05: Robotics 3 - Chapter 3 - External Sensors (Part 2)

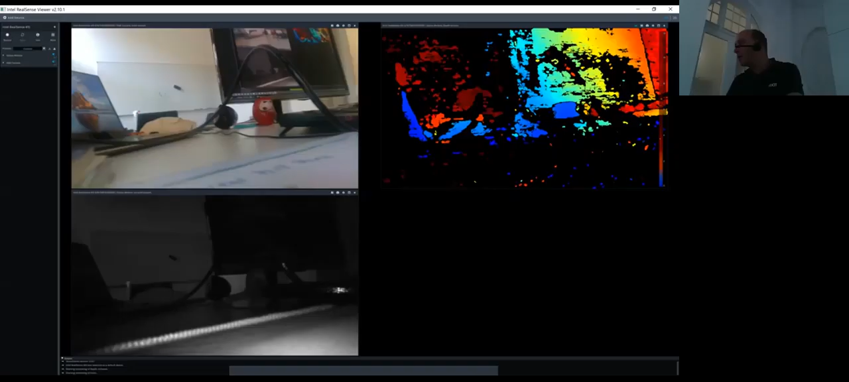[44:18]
So, genau und das hat tatsächlich geklappt, ich darf jetzt das Licht einschalten und sieht hier, dass die Bildverarbeitung ist natürlich keine einfache Sache mit Licht und ähnliches und das ist womit man sich rumschlägt, wenn man natürlich solche Methoden hier auf einem Roboter,
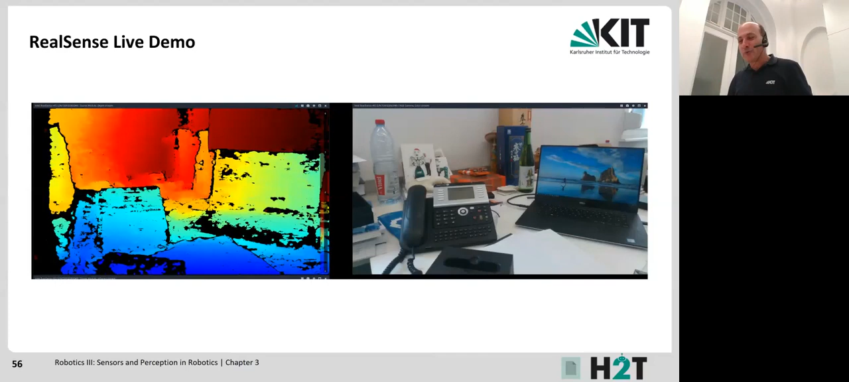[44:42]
der in unterschiedlichen Umgebungen oder bei einem Auto oder ein anderes technisches System hier realisieren will. Genau, wenn man das jetzt hier vergleicht,
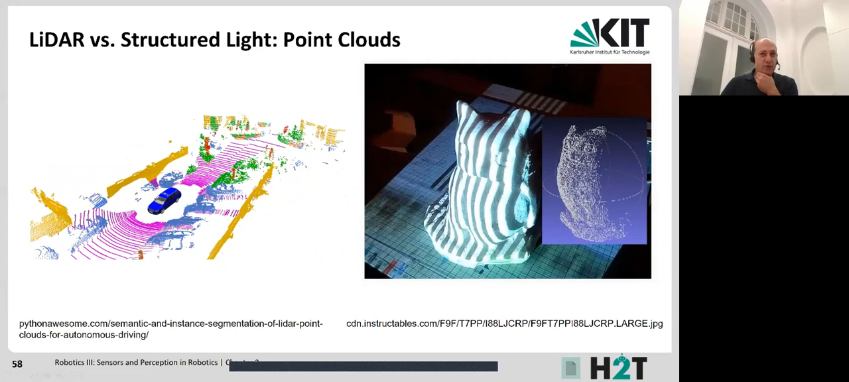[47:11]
Man sieht hier die Projektion auf diesem Objekt und dann die 3D-Punkt-Wolke, die man hier bekommt. Und da gibt es hier professionelle Systeme. Das ist nicht nur jetzt hier für die Robotik, sondern Systeme, mit denen man beispielsweise sehr hochgenaue
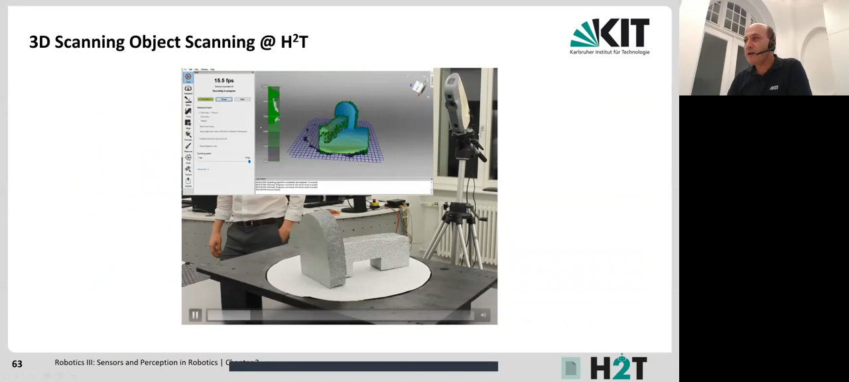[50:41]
großes Objekt hier in dem Fall und da sieht man was man von dem Sensor hier bekommt und wie auch die integrierte Beleuchtung wie ich bereits erwähnt habe
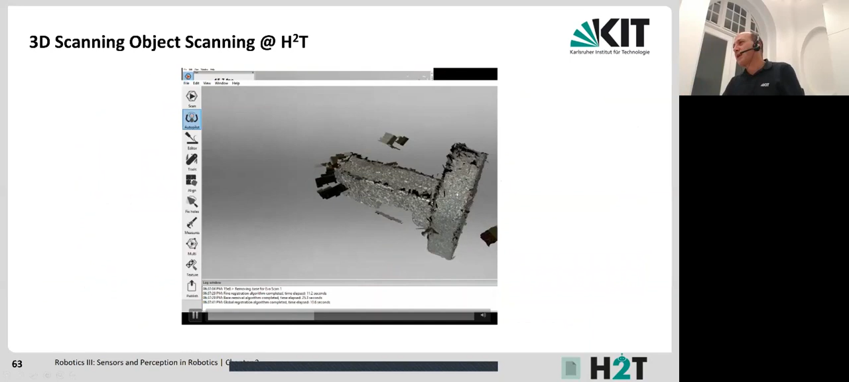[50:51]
und innerhalb von Minuten bekommt man solche tatsächlich
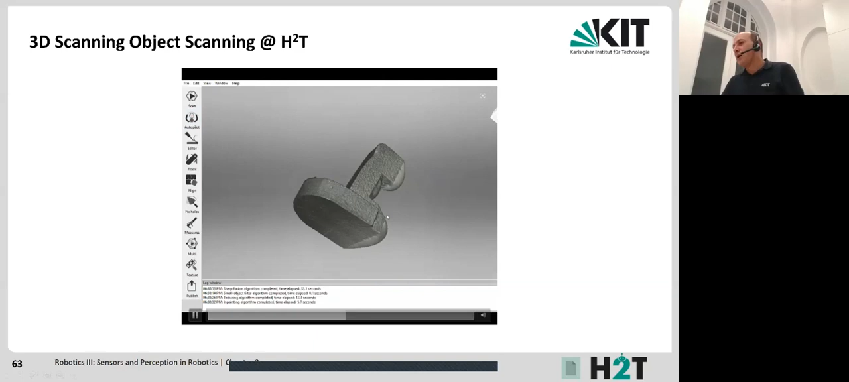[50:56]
also man geht tatsächlich mit der Hand
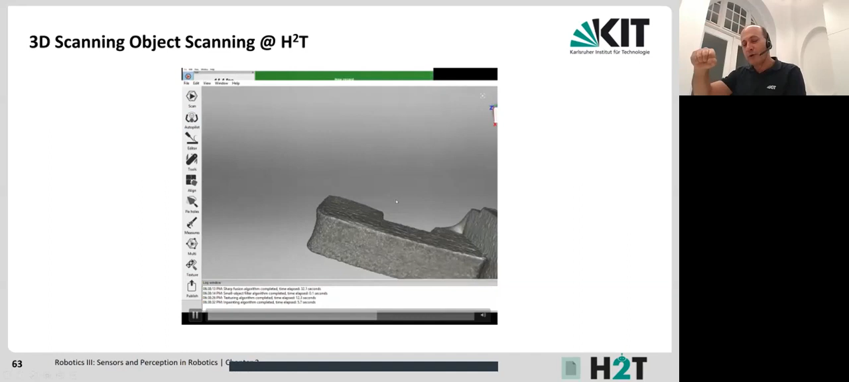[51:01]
kann man auch mit dem Scanner um das Objekt drum herum gehen hier war der rotierende
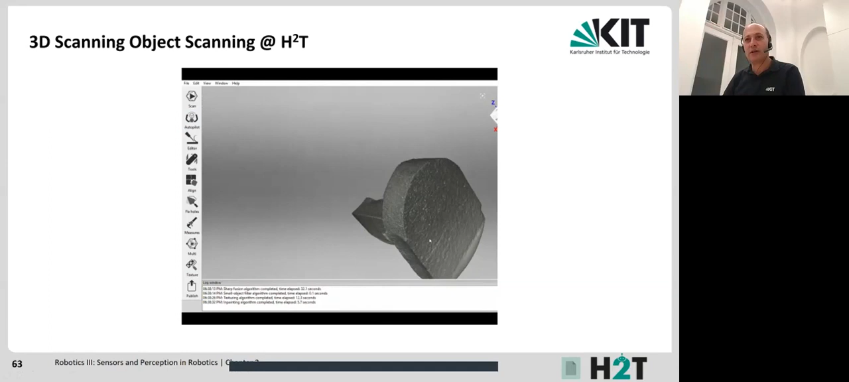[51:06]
Tisch wie wir gesehen haben und innerhalb von ein paar
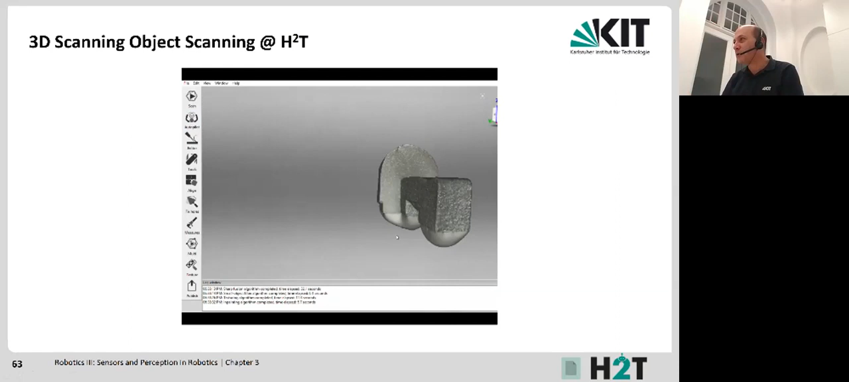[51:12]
Minuten bekommt man solche Modelle genau